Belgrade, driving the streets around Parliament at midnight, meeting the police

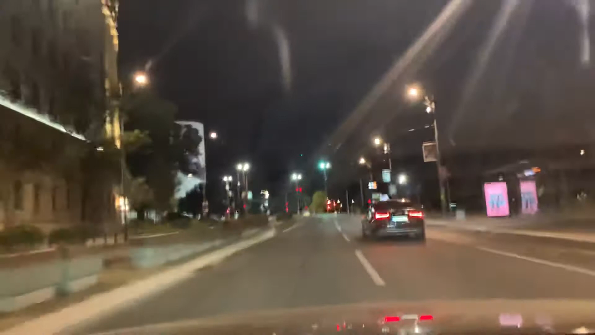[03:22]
there is an option to go straight straight ahead or to turn, make a left turn,
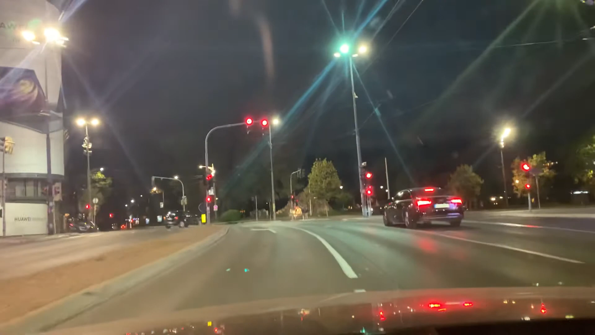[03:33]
which we will be doing. In front of us is the so-called Pioneer Park, and the diagonally looking at through the Pioneer Park is
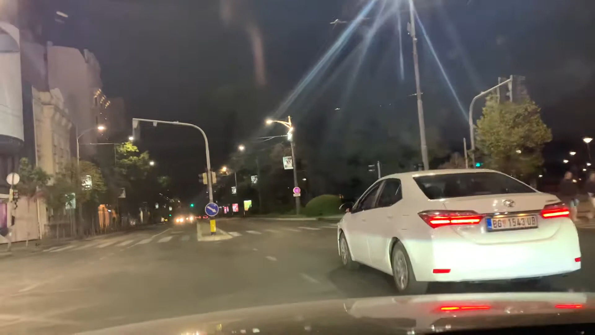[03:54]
the building of the Parliament of the city of Belgrade. But we are now have just entered the one of the in essence it is the main street in Belgrade, the Boulevard of Kralj Aleksandar, the King Aleksandar. On our left is the
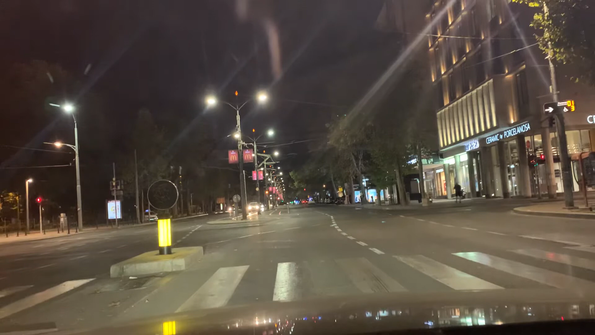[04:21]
one of the outlets, one of the actually the main outlet of the Air Serbia. And which we cannot see now, but diagonally from us on the left is the Tashmajdan Park, one of the nicest parks in Belgrade. On our right is the Rooseveltova Street, the Resavska Street,